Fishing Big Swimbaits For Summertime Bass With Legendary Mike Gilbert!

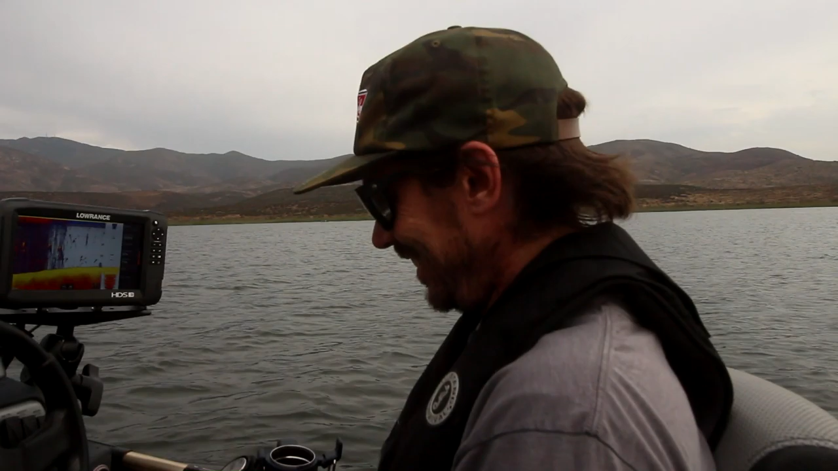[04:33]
I don't know what to say, dude. It's SoCal style. It's kind of, we came across the fish, stuck it. Other than that, we've had one follow, and it makes you really feel like you don't know what you're doing. That's what it does. That's what these lakes do to me. But look, you think those are fish. They're probably fish. Oh, those are fish. But you could probably spend all day fishing for them with a swim bait. So Some people are just better than others. That's not me.